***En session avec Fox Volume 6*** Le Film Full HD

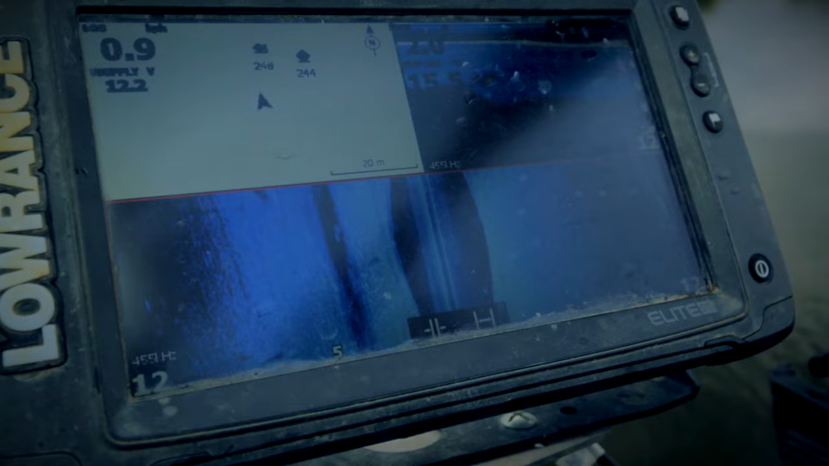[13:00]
C'est pas énorme, mais vu que je pêche dans peu d'eau, ça, c'est pas négligeable, quoi. C'est quand même assez intéressant.
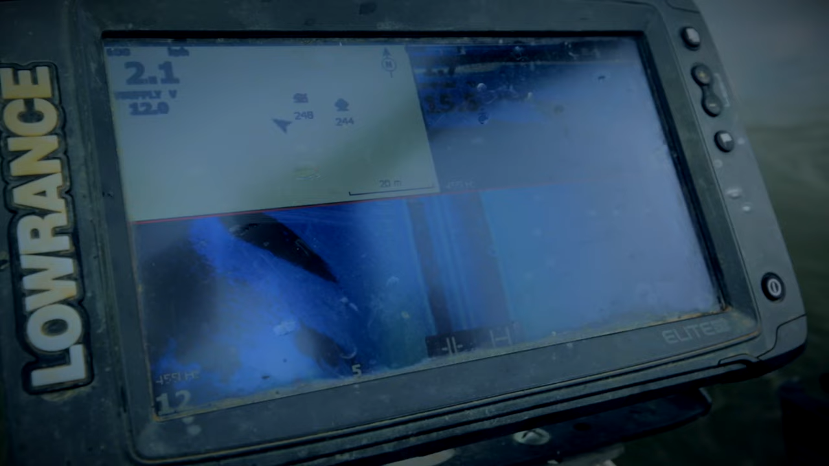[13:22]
Voilà, là, je suis dans une petite poche. On voit bien les petites bulles qui remontent là. Et je remets pas d'appât. Du coup, c'est une canne qui est vraiment en périphérie de l'amorçage.